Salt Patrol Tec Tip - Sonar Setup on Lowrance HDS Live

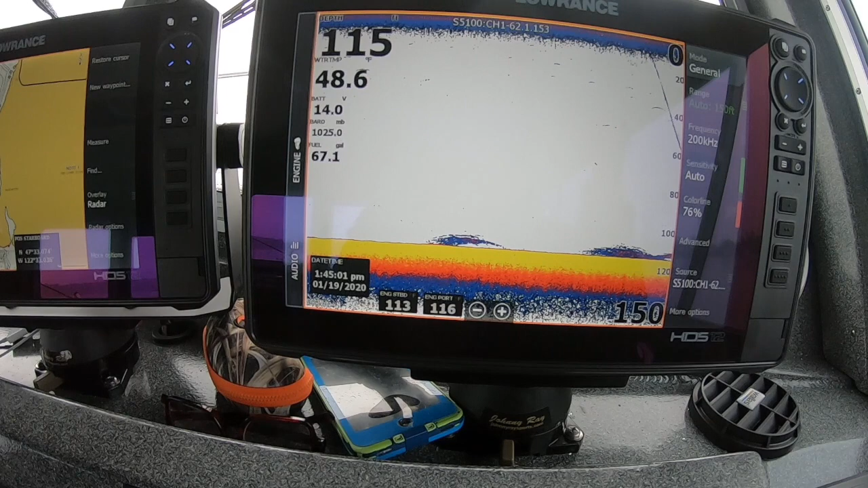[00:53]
where what kind of boat it's going to be on could be on a bass boat could be on you know an offshore boat so what it what you need to do is just kind of optimize it just a little bit so when you go in you're going to see there's some settings in here the first thing
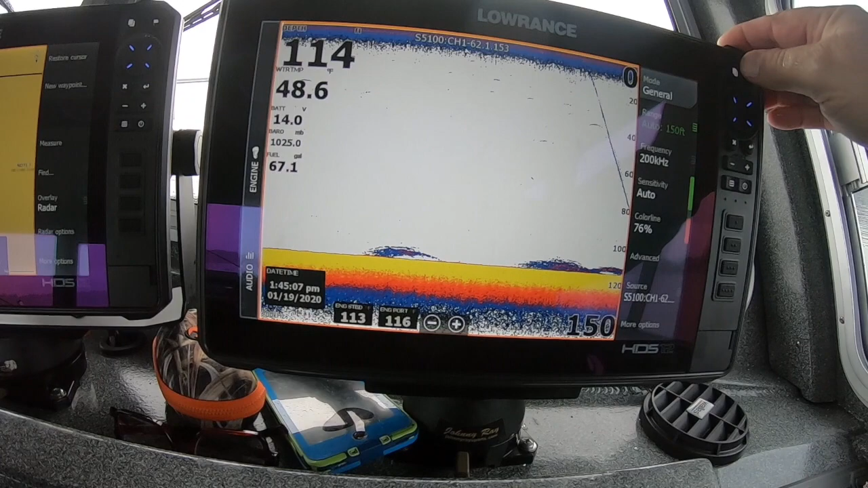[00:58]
On screen: water 48.6°F
I usually do is come into the unit go over to your settings come down to sonar and
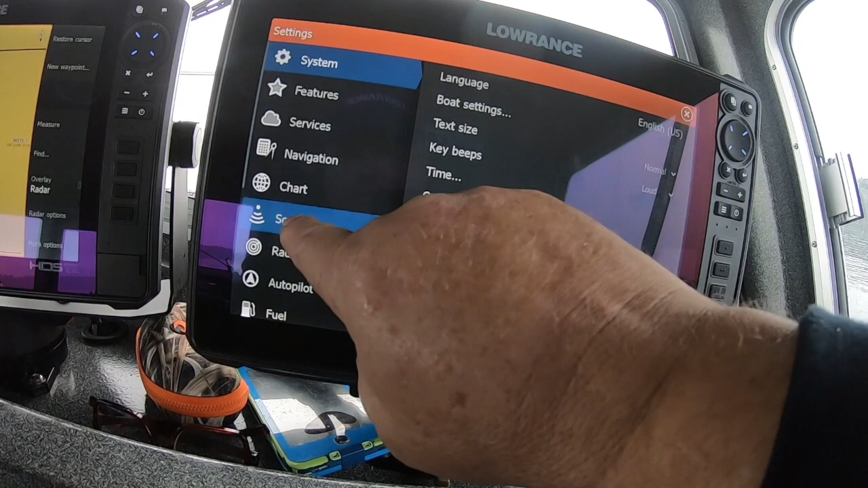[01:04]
you'll see installation so hit installation and
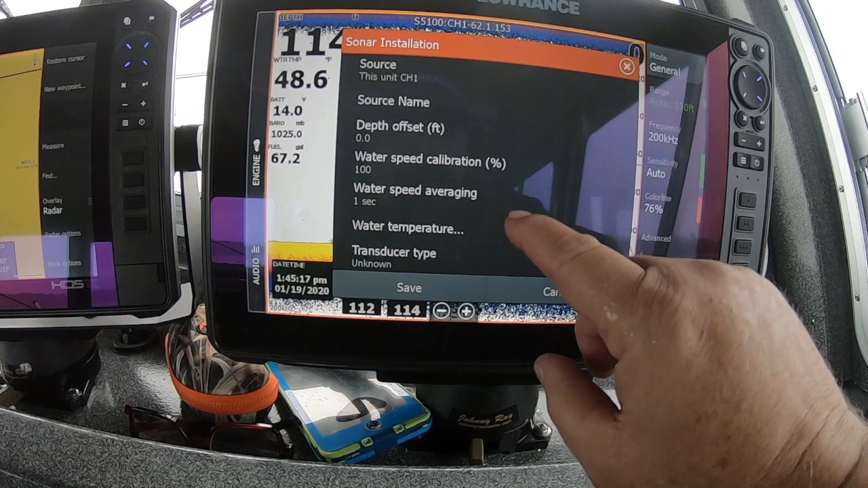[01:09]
come down here and you'll see it normally it'll say transducer unknown or it'll say three in one it just depends on
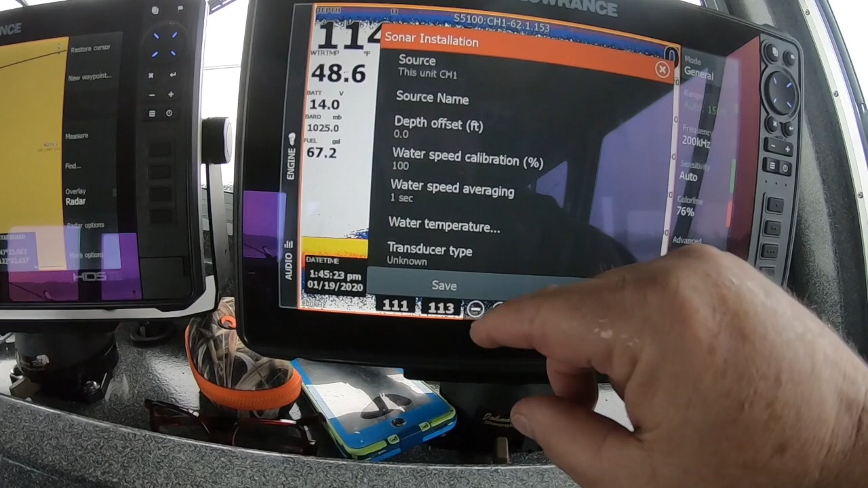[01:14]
what track type transducer you have so if you don't have one selected go ahead and select which one
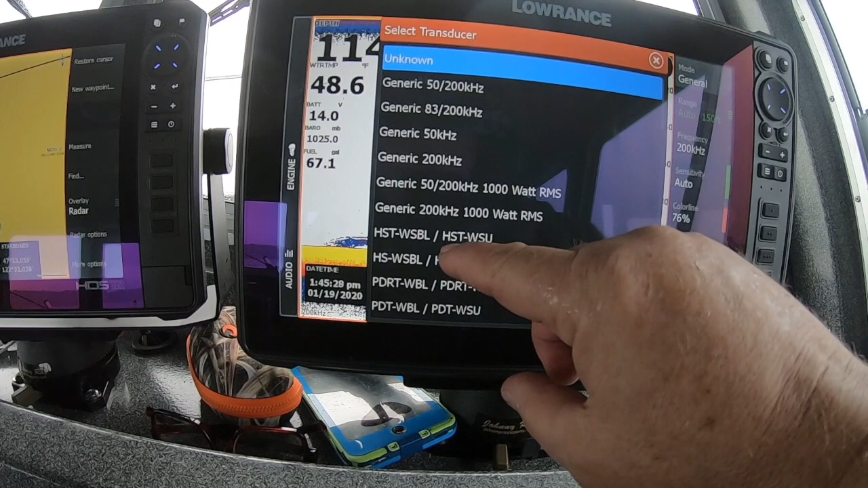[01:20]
you have in here pick it go ahead and put it on there you got quite a selection here if you
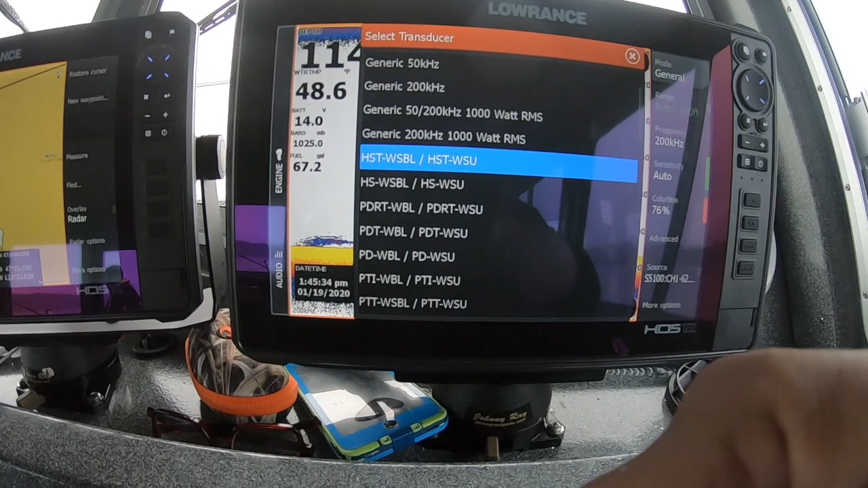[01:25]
don't know for some reason you can look it up just get grab the tag on the back of the transducer
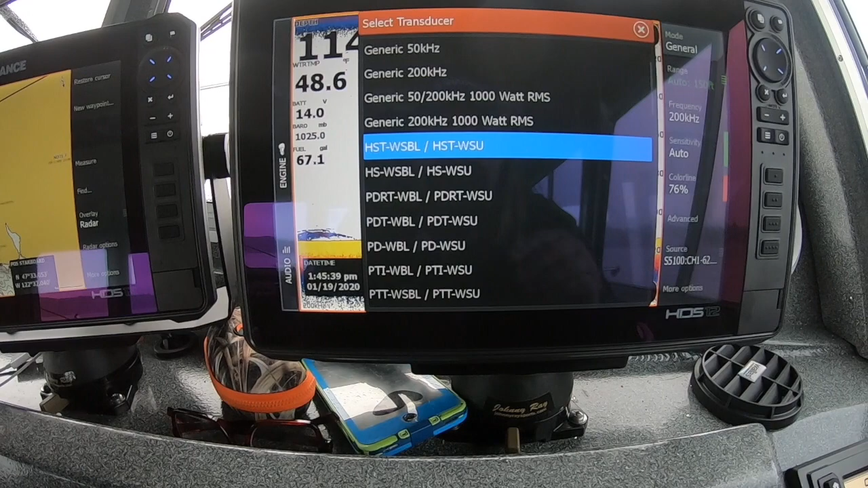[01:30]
and that'll give you which one it is you just pick the number go ahead and select it so for
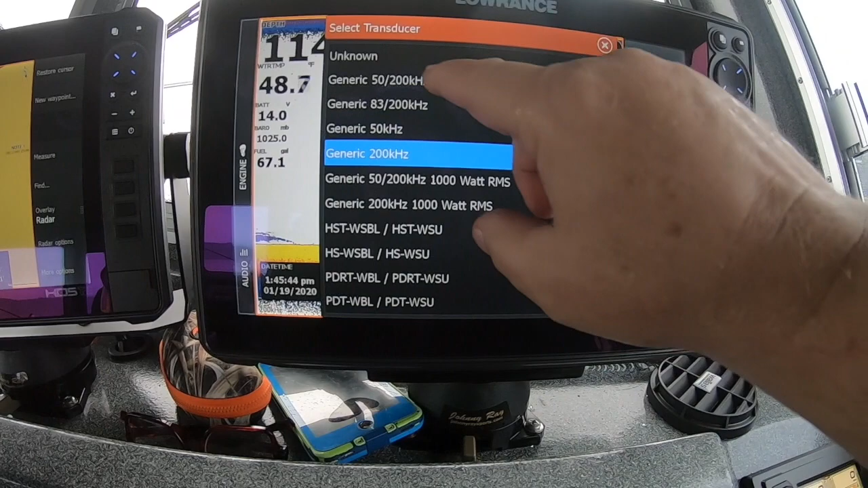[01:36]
now I'm going to leave this one an unknown and you'll see well we just dropped it down right here down there okay so the next thing I do is I come over to here and you'll see it's in mode the mode is general well general is just a depth setting so zero to a thousand feet
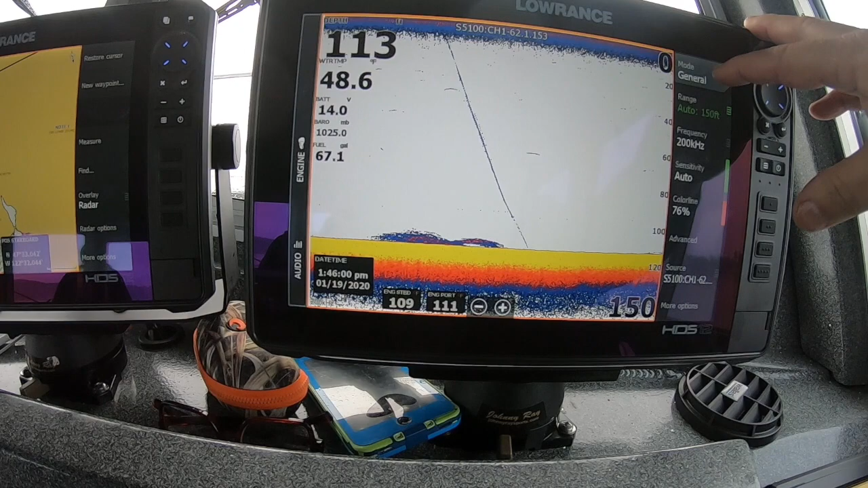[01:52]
so what I'm going to do is narrow that range down and kind of optimize the unit just a little bit so I'm going to take this take it out of general and put it in fresh okay fresh is like zero to four hundred feet and it
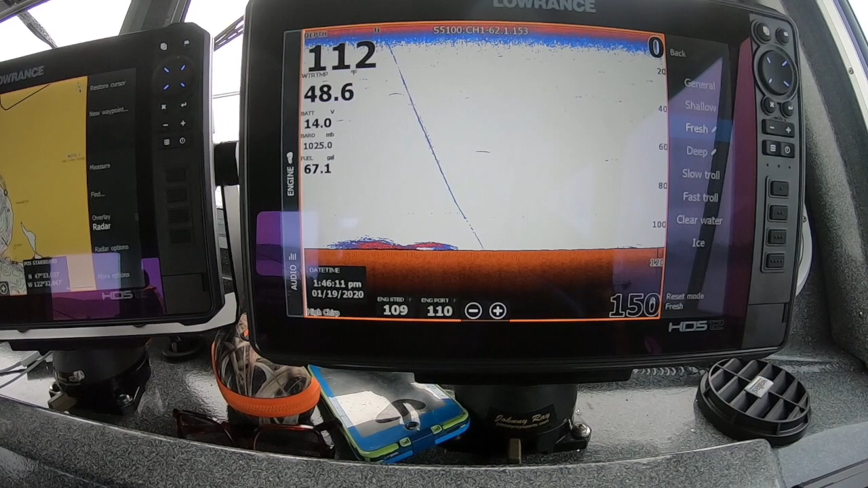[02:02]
doesn't mean it won't work if you don't have it in that selection it's just going to fine-tune it a little bit for the type of fishing we do out here in the northwest for salmon okay the next thing I'm gonna do is come in here and go to more options I'm gonna go to the palette okay it's gonna be in number one normally all right I usually come up and select 13 it was already on there and I just like that
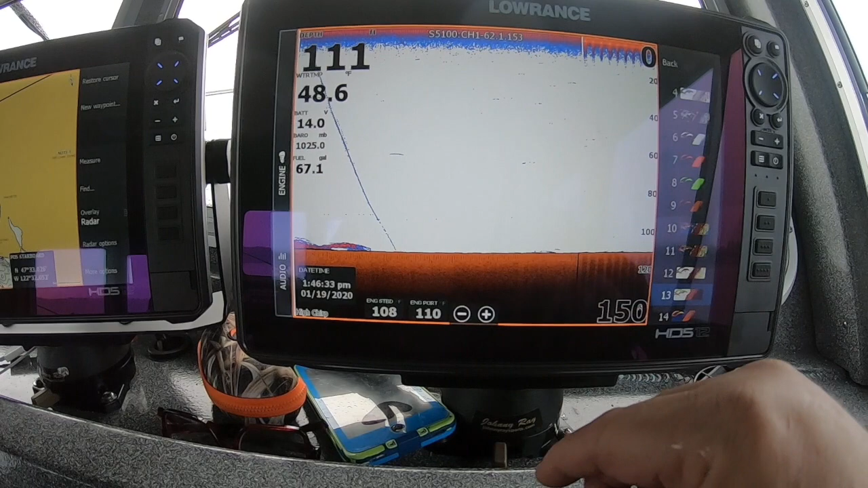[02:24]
a little bit better it's a preferencing you know but that's what I run mine on and then I go ahead and I'll split screen it okay I like to I like to go to zoom over here and then zoom in a little bit on the bottom makes it a little easier to see that fish and marks and stuff down there so
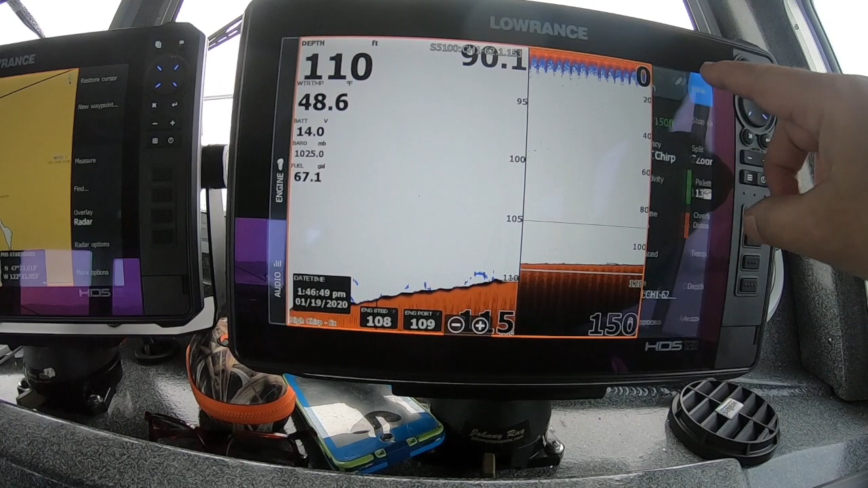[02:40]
On screen: depth 110 ft
that's kind of how I set mine up and then your frequency you know depending on what you have in this case this transistor set up for high chirp or 200 I'm just gonna leave it in high chirp that's how that
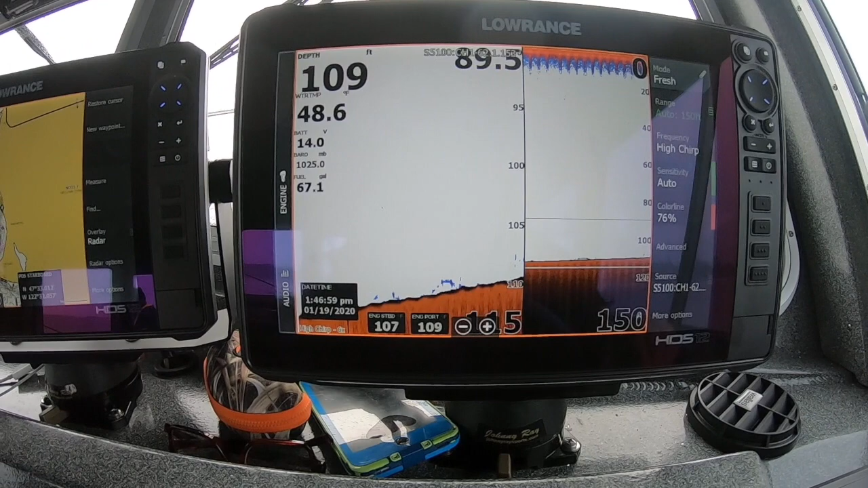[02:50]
On screen: depth 109 ft, water 48.6°F
works so just by doing those few little things you're gonna find that your units can perform quite a bit better and you're gonna be able to see quite a few more fish on so that was your salt patrol tech tip hit the subscribe button and we'll send some more bigger way so with that see you guys out on the longer thanks a lot for checking